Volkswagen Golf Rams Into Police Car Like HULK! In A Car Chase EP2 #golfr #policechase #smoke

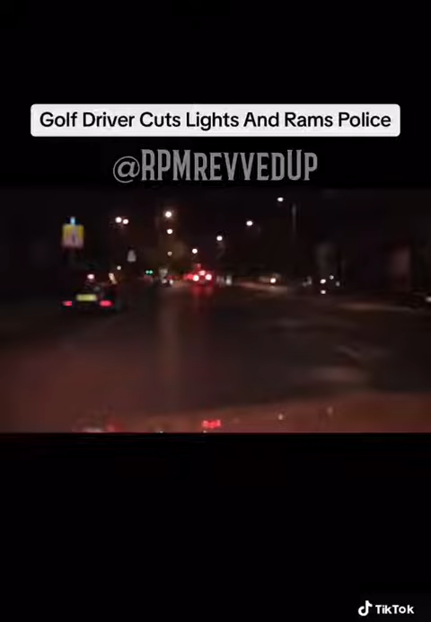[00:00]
He cuts his headlights and turns down a residential street. The amount of times I've chased cars where they've turned the lights off at night, as if it's some invisibility cloak. He clearly won't hang in around there, so that makes me think of what he's hiding.